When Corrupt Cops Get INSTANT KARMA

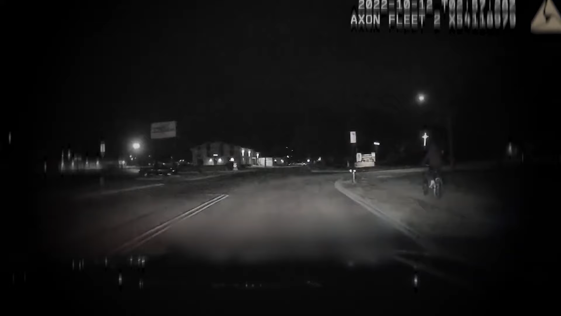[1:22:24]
who was riding his bicycle without a front light on. Despite multiple attempts from the officer asking him to stop, Keaton kept on riding at the same speed, ignoring his commands. He is still continuing north towards Salem Road. Now eastbound Salem Road.
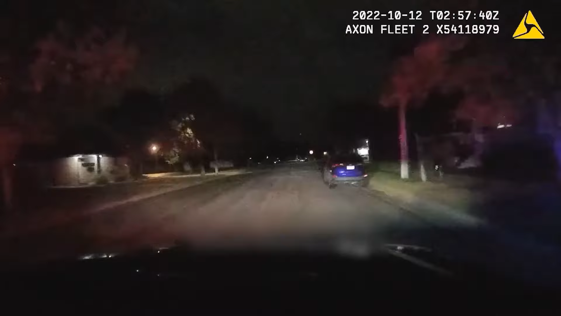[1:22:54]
Copy, eastbound and Campbell from Loomis Alleyway, southbound.